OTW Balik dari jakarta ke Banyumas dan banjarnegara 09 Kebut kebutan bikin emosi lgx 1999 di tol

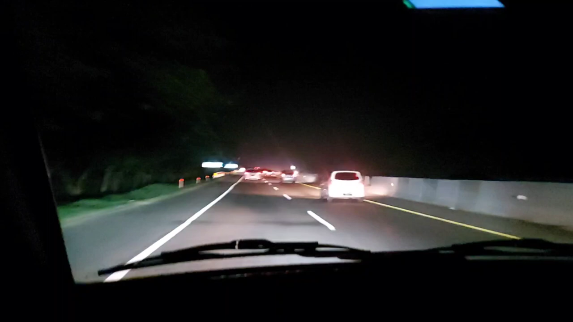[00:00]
geng sama ini. Saya juga nggak akan terlalu jauh supaya dia tuh nempel nih. Ini LGX juga nih. Cuma ini tahunnya agak mudahan, sekitar tahun 2000 di sebelah kanan saya. Dari tadi emang maju kecepatan sama 120 sama 120. Yang belakang marah dia, ngedim terus tuh yang belakang. Ya lampu tembak terus yang belakang tuh, marah dia yang belakang.
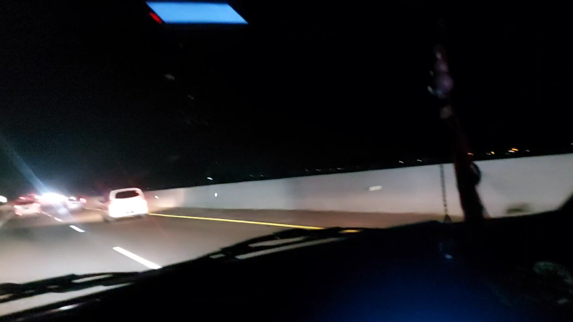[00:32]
Gak bisa nyari belakang. Gini aja. Marah yang belakang tuh lewat kiri satu.
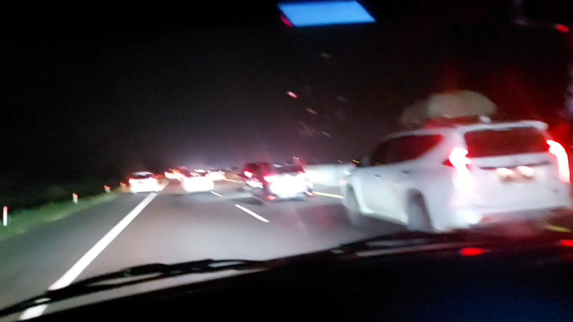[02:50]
Nih. Iya, ini nih yang putih. Sama yang itu tuh merah tuh ada di belakang. Yang lampunya agak kuning. Nih. Ayo adu mekanik kalau berani. Nah, tuh ngedim terus dia. Nyalipnya juga begitu, tapi kalau ngedim ya kayak galak banget jalan milik bapak moyang kok.
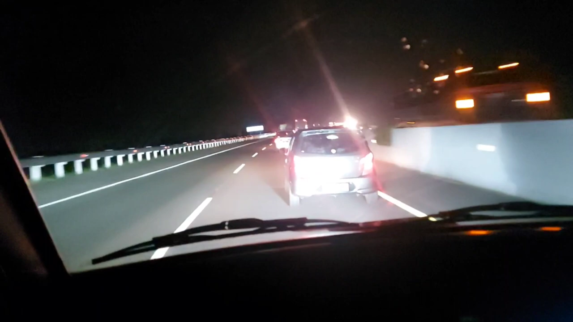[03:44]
Yang depan ngerem. Aku tahu aku mau ngiri tapi apa itu yang? Ah ini Pajero-nya nih. Ngeciput. Oh. Tadi udah diledekin sama itu yang LGX yang biru ya. Marah dia. Cakep-cakep bawaannya gendut-gendut. Oh itu normal loh. Tuh dia juga kayak hampir zigzag toh. Kebingungan kadang.
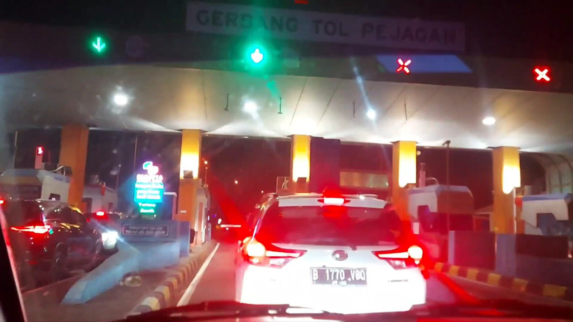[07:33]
Udah keluar nggak mau bayar, bayar ya tas. Mundur harusnya nih kan, lewat jalur pintu masuk, putar balik terus mundur.
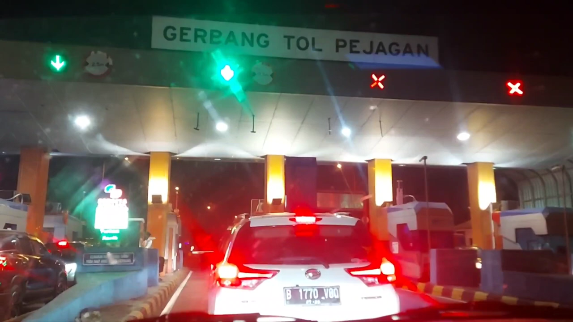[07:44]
Kalau udah mendekati ini, kok lama banget aja, udah ada saldonya nggak nih? Udah keluar tol ya nih Pejagaan. Buset, kalau tahu aku sebelah sono tadi. Oh, udahan ya tasnya dari tadi tasnya. Milih yang sini. Lama, ya lama lagi. Lo jalan orangnya ke sono.